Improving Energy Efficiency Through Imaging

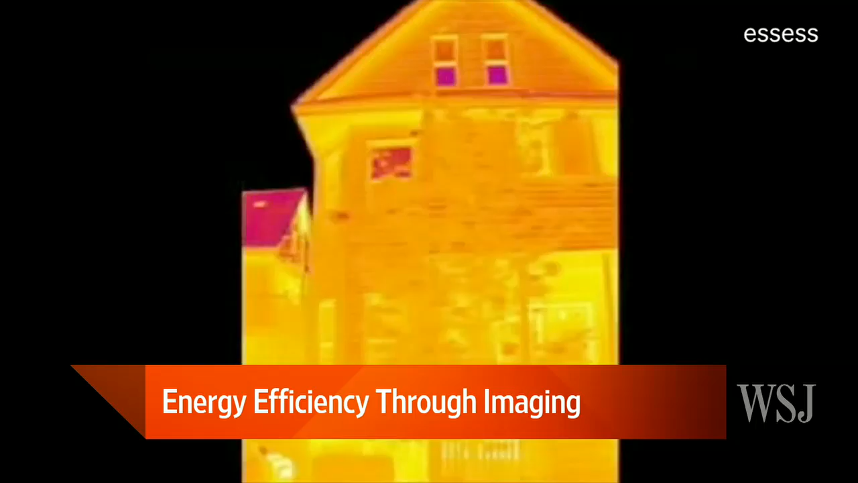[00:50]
So it's outfitted with computer equipment inside, so it's really cool as you are driving by the homes you actually see where the leaks are occurring. And we're looking at some of those pictures right now. Those look like the cameras right there.
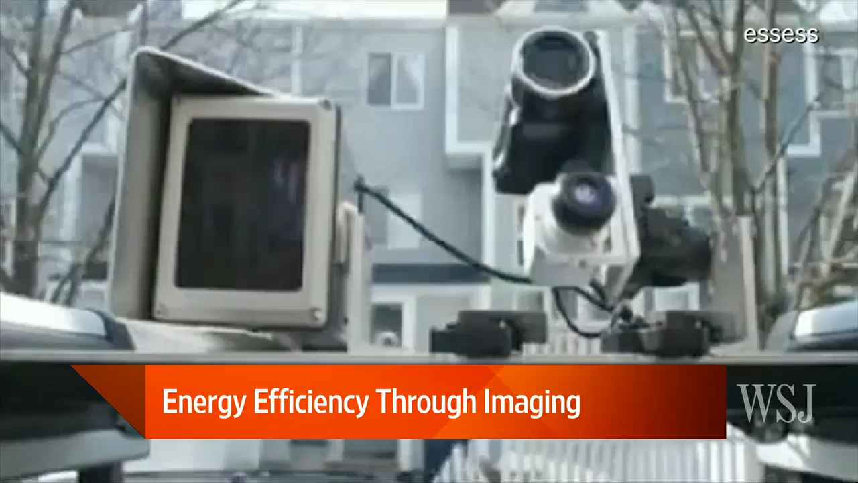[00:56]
And for people who are saying, like, what's an energy leak? I mean, this is basically where the hotter the cold air you've paid to heat or cool is leaking out of your home, making your home very inefficient. Exactly. So, you know, the best time for us to actually go take pictures of these homes
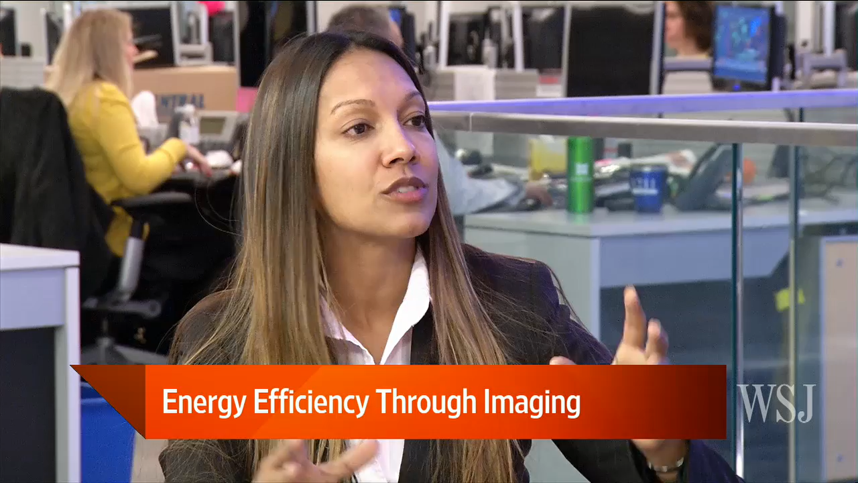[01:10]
is during extreme temperature months because that's when you can see, okay, this is where the worst leaks are occurring and how this is beneficial to the homeowner or the building owner is
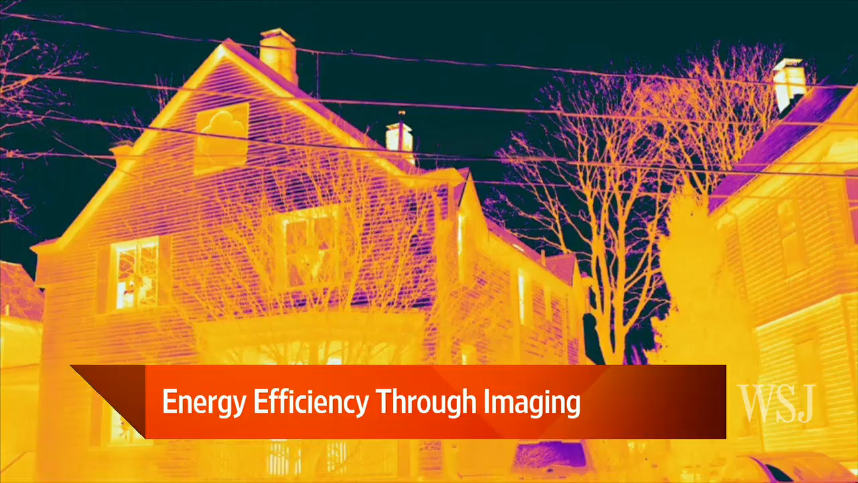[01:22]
you're able to identify how large the leaks are specifically. So you can actually develop a hierarchy of which windows you should replace first.
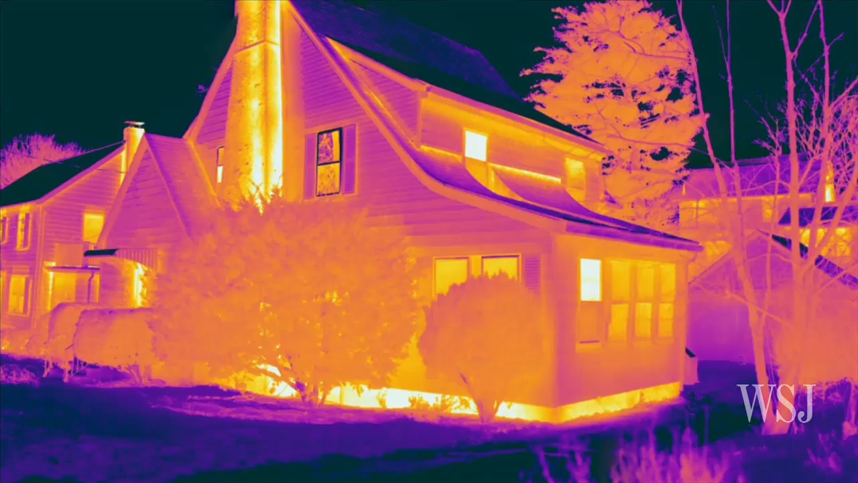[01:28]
And then we will also help quantify how much each of those leaks cost on an annual basis. So we're looking at some of these colors here. Help us out here.
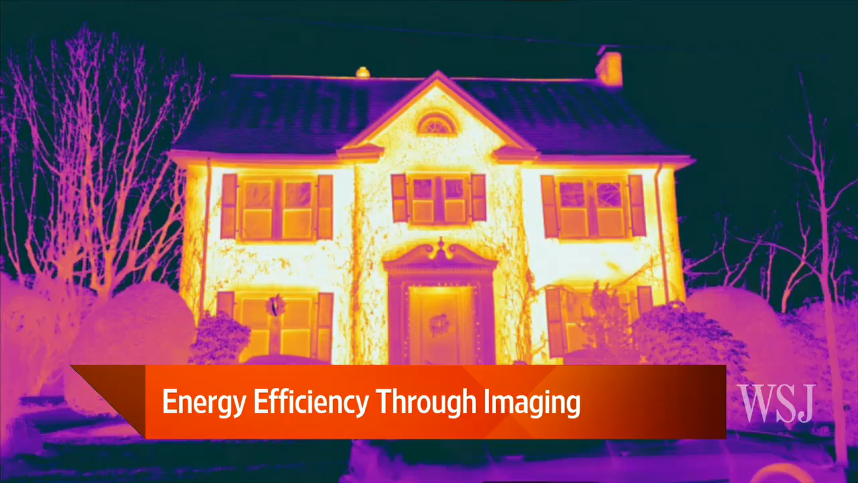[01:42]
So if we're looking at the hot pink versus the yellow, what says what there? Okay, so you see the bright white, bright yellow spots.
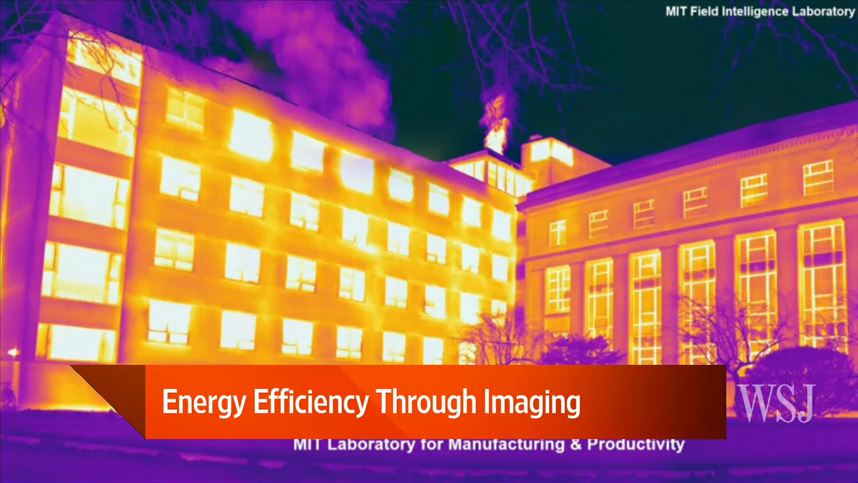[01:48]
That's just imagine dollar signs just rolling out your window, you know, dissipating into nothingness.
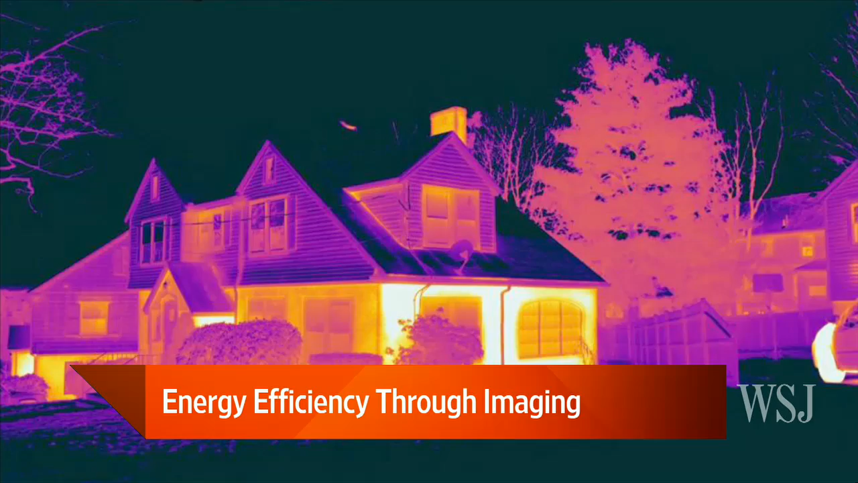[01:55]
That's where you really want to hone in and try to repair those those leaks.
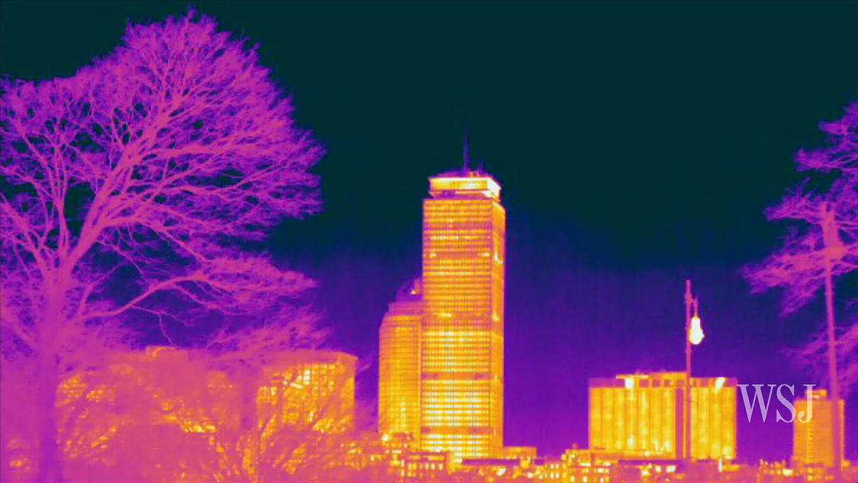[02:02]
Right. You know, windows replacement, adding additional insulation, air sealing. The purple areas are more, are better.